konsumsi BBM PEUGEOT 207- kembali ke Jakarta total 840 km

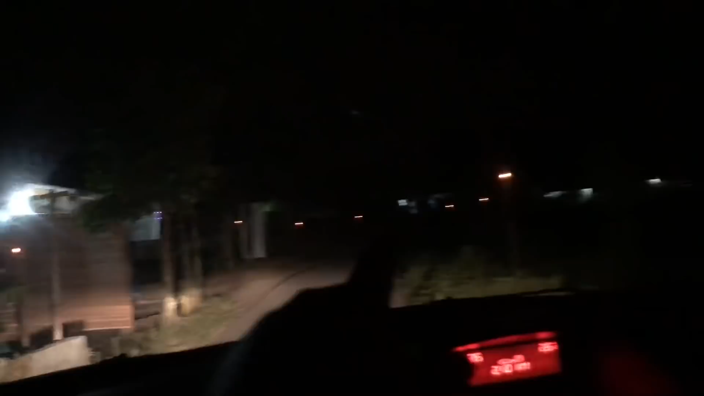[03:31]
Dulu sebelum ada listrik ini sampai terang ya. Nih, kiri kanan ada lampu obor kecil, itu sepanjang jalan ada. Biasanya kalau malam 1 Muharram itu ada pawai, biasanya pawai obor ya.
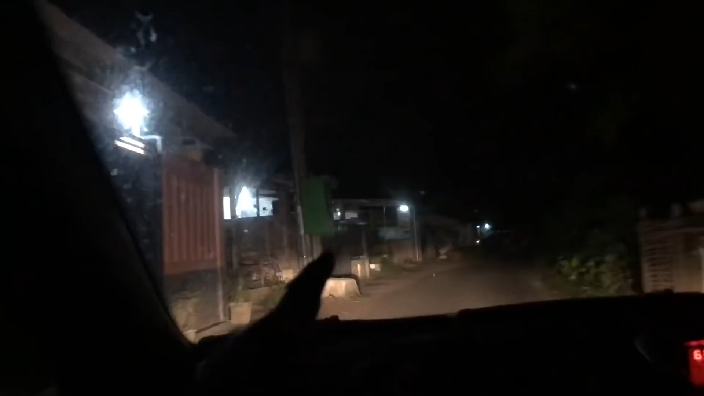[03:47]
Tapi ini belum ketemu, nanti mudah-mudahan di jalan ketemu ya.
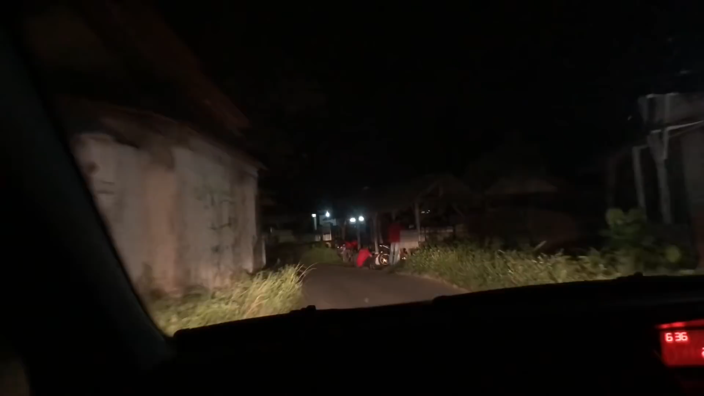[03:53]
Biasanya nanti ada pawai, kalau di kampung seperti itu. Cuman obor-obornya sih ada hampir banyak di tiap rumah.
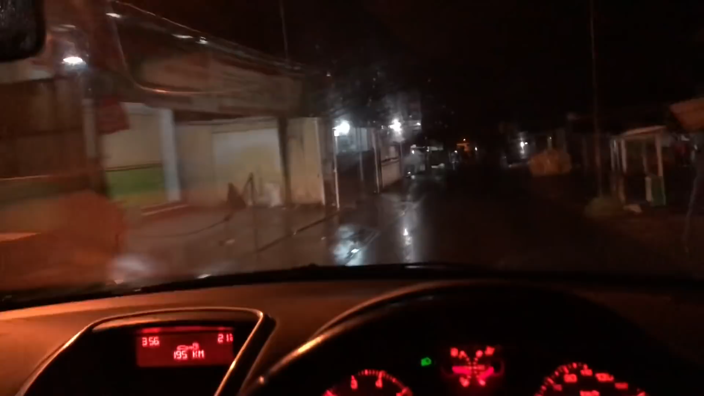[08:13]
Ini di Cisayong. Ya masih sepi ya, orang belum subuh.
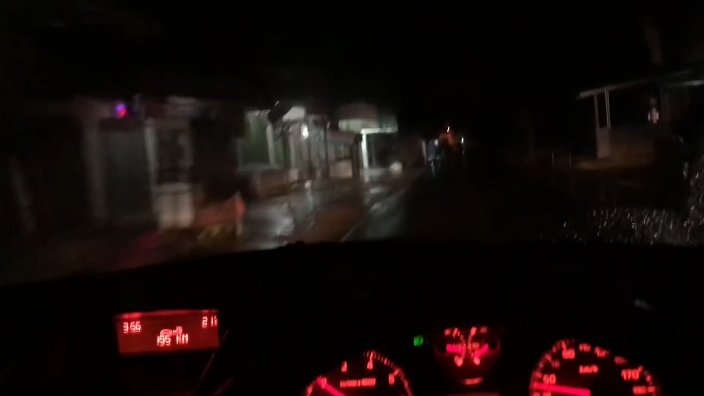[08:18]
Jadi kita belum ketemu mobil. Baru beberapa motor.
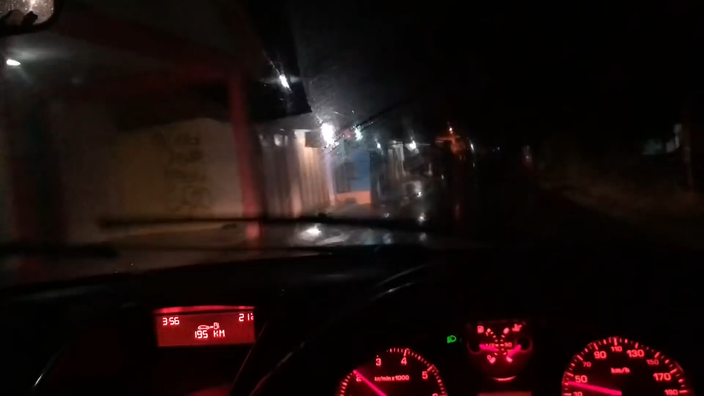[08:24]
Oke, kita di apa ya? Gentong tadi sudah lewat, tanjakannya mantep. Sebentar lagi kita melangkong. Ini kita kilometer itu sudah ke 600
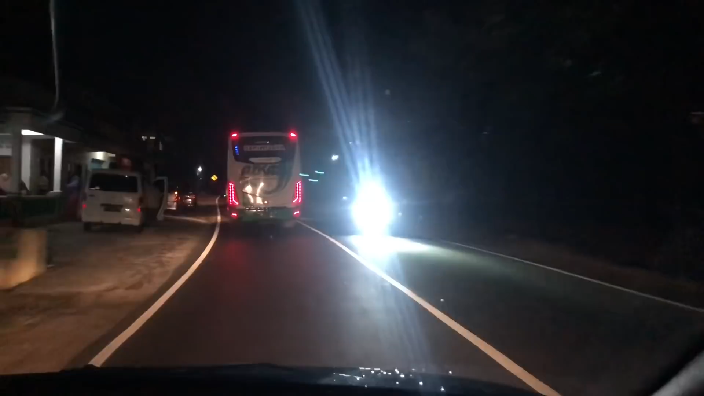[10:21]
Informasi jalan ya. Jalan itu cukup halus ya. Kalau saya kemarin perjalanan sampai Pangandaran tuh mirip-mirip segini.
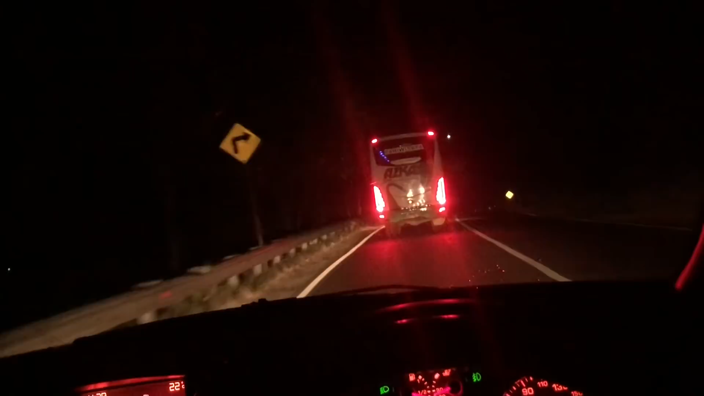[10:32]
Ya halus semua ya. Dan dia ada garis tengah, ada garis jalannya, markah. Jadi kita kalau malam-malam walaupun ya ya lampu nggak terlalu terang, ada batasan ya, ada kelihatan lah batasnya. Kebanyakan ya, kebanyakan dikasih marka dan mulus. Jadi selama perjalanan itu. Sholat subuh dulu.